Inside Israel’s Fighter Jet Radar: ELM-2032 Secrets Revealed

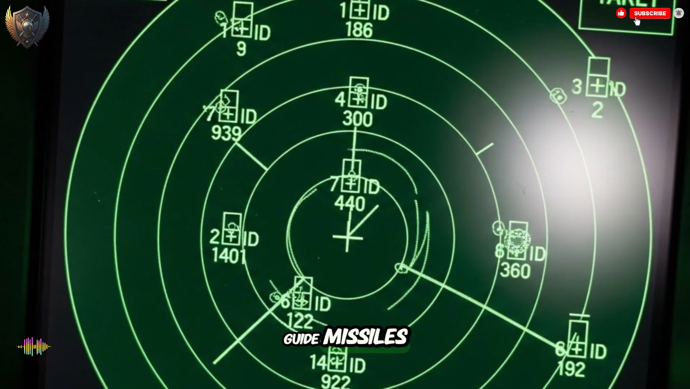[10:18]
It can even guide missiles that are made to strike a ship in the ocean. Its open architecture is key here.
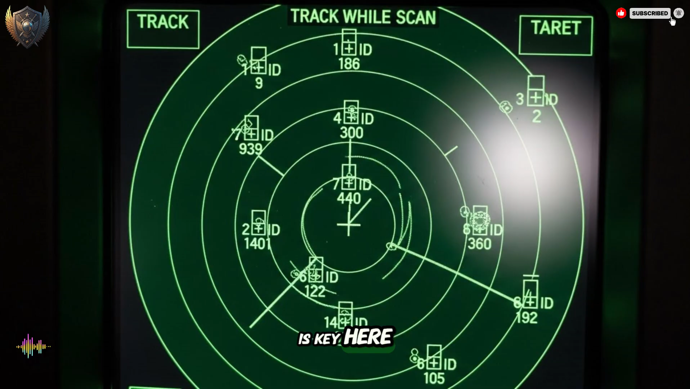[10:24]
This is a technical way of saying it's designed to work well with other systems.
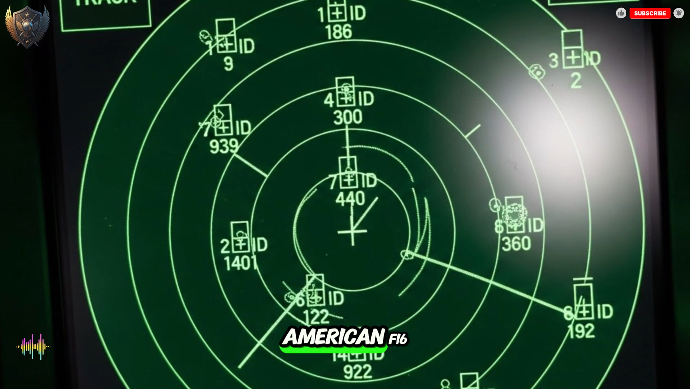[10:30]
It can be put into an American F-16, a Korean F-A-50, or an Indian Tejas fighter, and it will connect perfectly to the weapons that jet carries.
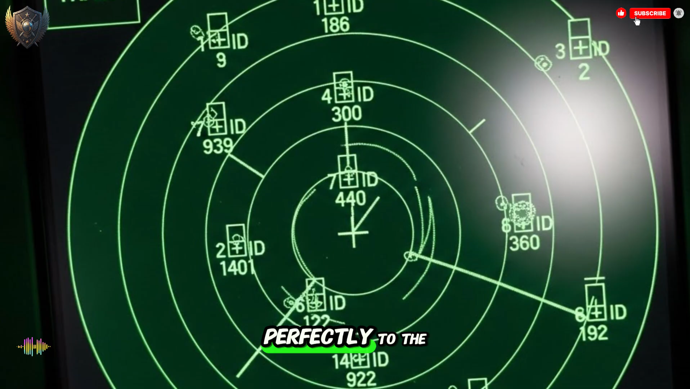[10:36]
This is why it's so popular for making older jets new again.
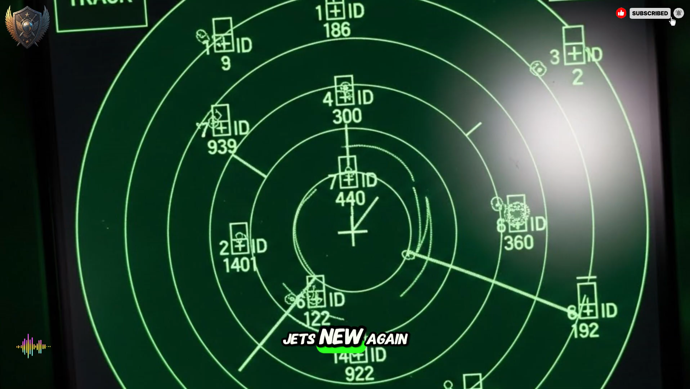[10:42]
Think of a jet from the 1980s. It's a good plane, but its technology is old.
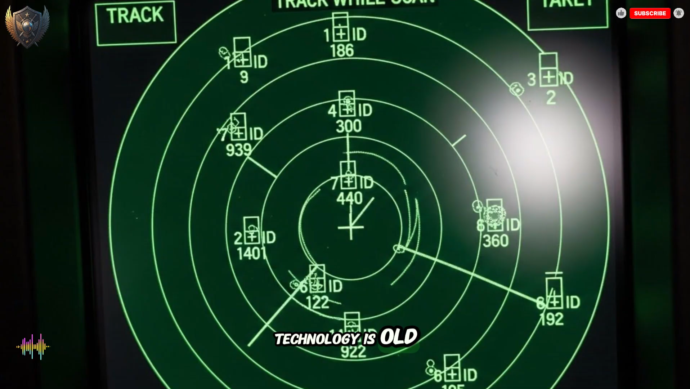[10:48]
By putting in the ELM 2032, you give that old jet a new, modern brain.